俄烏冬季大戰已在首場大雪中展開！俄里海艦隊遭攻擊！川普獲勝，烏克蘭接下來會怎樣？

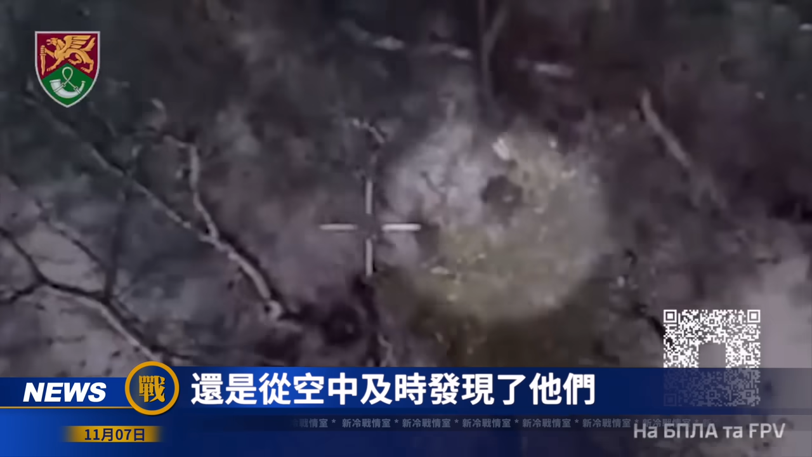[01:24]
及时发现了他们经过一番激战乌克兰71旅的勇士们团灭了进攻的俄军士兵并摧毁
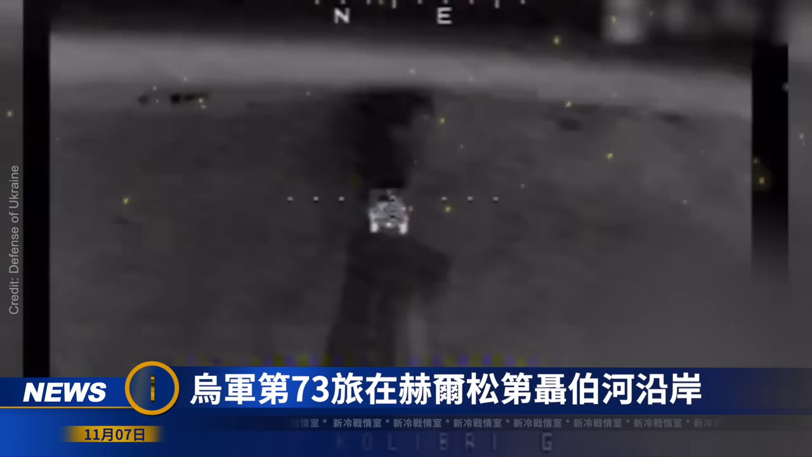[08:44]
乌军第73旅在赫尔松地涅薄荷沿岸用无人机打掉了俄军一个弹药库并用海马斯火箭系统对俄军集结地进行了覆盖总体来看过去一天